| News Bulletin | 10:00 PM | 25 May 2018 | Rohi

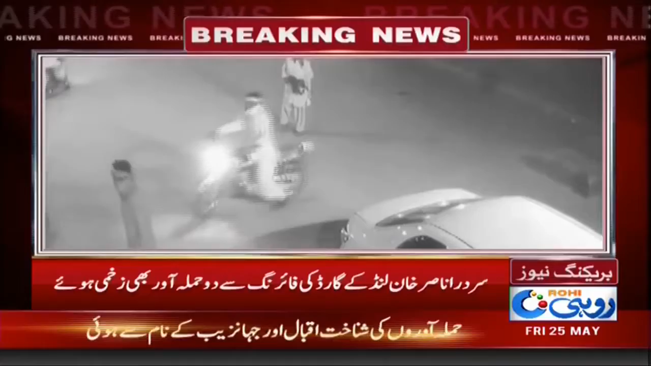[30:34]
ہے۔ نامعلوم مسلح افراد کی فائرنگ سے سردار ناصر خان لنڈ بال بال بچ گئے۔ سردار ناصر خان کے گارڈ کی فائرنگ سے دو حملہ آور بھی زخمی ہوئے ہیں۔ حملے کی سی سی ٹی وی فوٹیج منظرعام پر آ گئی۔ ڈی جی خان میں پیپلز پارٹی کسان ونگ کے ضلعی صدر کے دفتر پر نامعلوم افراد کا حملہ۔